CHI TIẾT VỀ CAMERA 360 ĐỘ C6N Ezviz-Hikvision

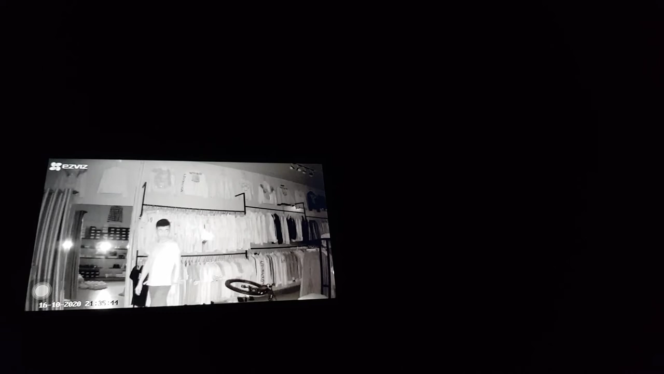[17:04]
bóng điện mình thấy rằng cái camera này ngay cả khi mình tắt bóng điện đi hoàn toàn thì nó vẫn rất là sáng và rõ nét mình đều có thể
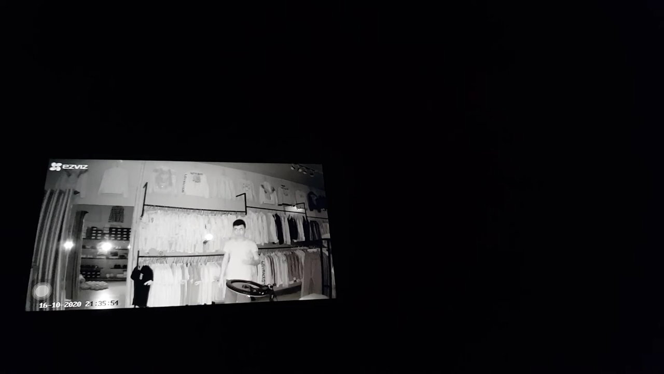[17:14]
nhìn thấy được và nó cũng vẫn theo dõi khi mà phát hiện chuyển động các bạn ạ đó các bạn có thể nhìn thấy nó rất là nét rất là sáng các bạn ạ đây là khu vực hoàn toàn không có một chút ánh sáng nào các bạn nhé